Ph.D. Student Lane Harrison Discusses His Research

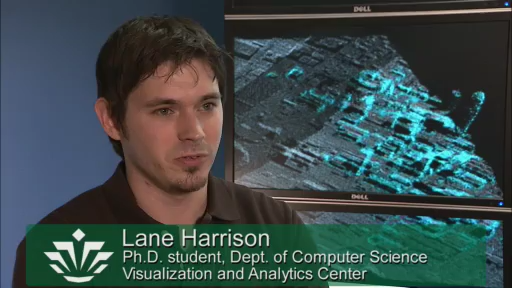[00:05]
disaster response, what we see behind the screen here, an overview of the Charlotte area.